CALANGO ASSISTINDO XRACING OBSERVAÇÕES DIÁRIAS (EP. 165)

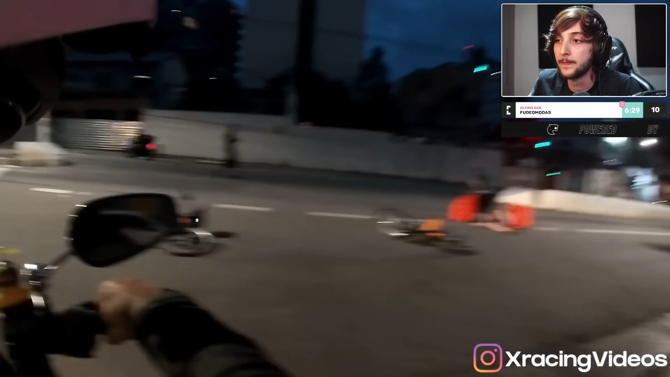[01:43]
Nossa, e os caras carregando caralho, o bagulho do iFood. Caralho, se eu tivesse que...
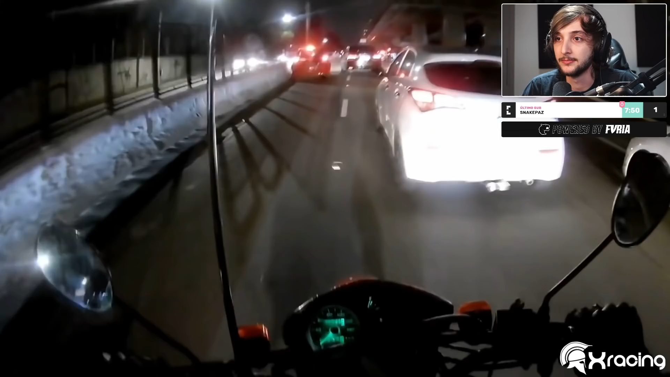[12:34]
Puta cagada. Puta, é foda, mano. Esse tipo de situação aí, ninguém merece.
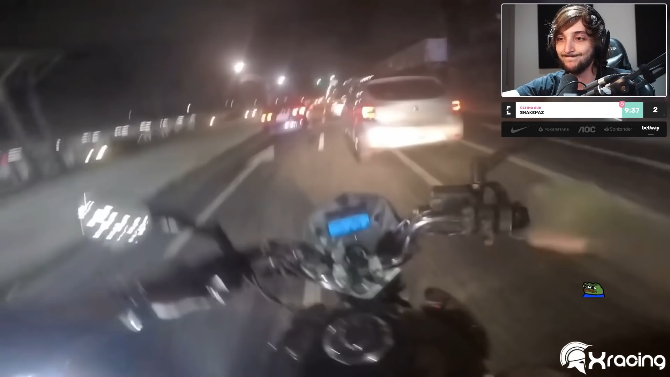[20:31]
mano. Putz, mas daí... Aí foi vacilo do motoque, eu acho, hein, mano? Porque o cara tava na faixa dele, compreende?
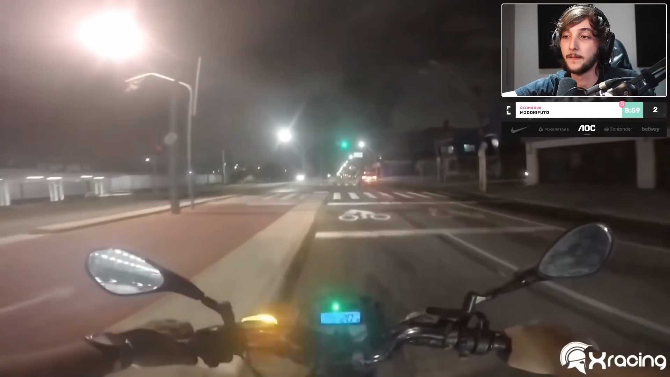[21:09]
Ela tava muito pra lá, mas ela tava na faixa dela. Vamos combinar. Pelo menos o cara pediu desculpa aí, né, mano? Ele só falou o que aconteceu. Ele só falou, ah, você tava muito pra lá. Aí eu tava infringindo a lei, aí acabou que a minha infração de lei acabou que resultou nesse pequeno conflito entre nós. Mas, desculpa, não quebrou? Então vou continuar. É nóis. É verdade, eu era faixa, tamo junto.